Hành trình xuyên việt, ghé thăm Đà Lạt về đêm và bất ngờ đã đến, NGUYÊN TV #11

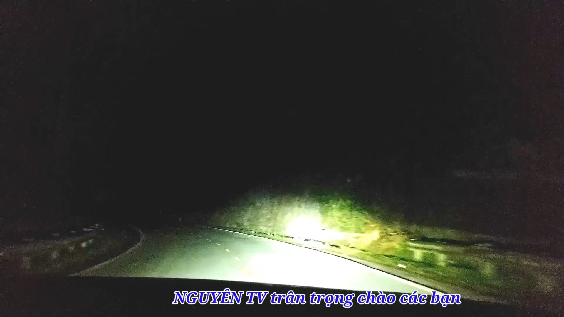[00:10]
Xin chúc các bạn một ngày mới vui vẻ và hạnh phúc. Hôm nay mình đi tuyến đường từ Nha Trang lên Đà Lạt các bạn. Thì giờ là 9 giờ 15 phút tối ngày 18 đầu năm tháng Giêng năm 2022. Đây là đang trên đoạn đường gần tới Đà Lạt, cách khoảng 20 cây nữa là tới Đà Lạt. Thì mình đã đi từ Nha Trang đi lên. Đây là một cung đường rất là đẹp, nhưng mà quay vào ban đêm này thì nhìn nó hơi tối mà cũng khó nhìn.
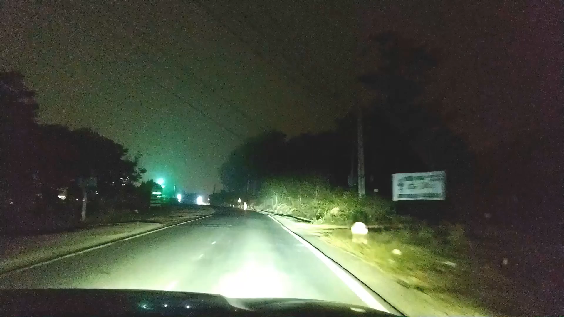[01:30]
Có những cái nhà trọt homestay hoặc là nhà nghỉ khách sạn. Thủy Hoàng Nguyên. Xa xa có một cái ánh đèn rất là sáng.